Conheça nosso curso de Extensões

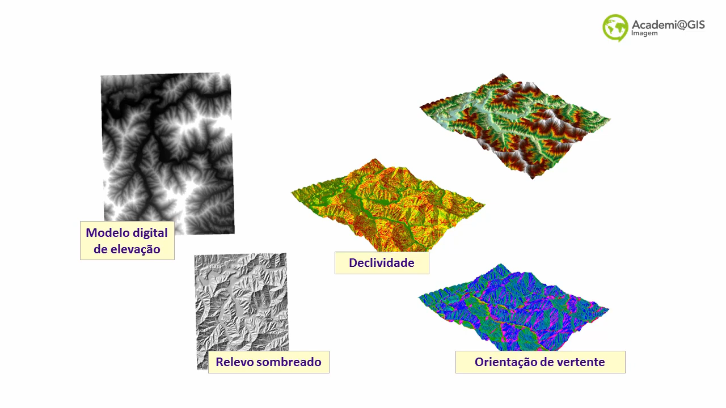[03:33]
curvas de nível e relevo sombreado, também aparecem da mesma forma como no ArcGIS 3D Analyst. Ferramentas de análise de densidade por ponto,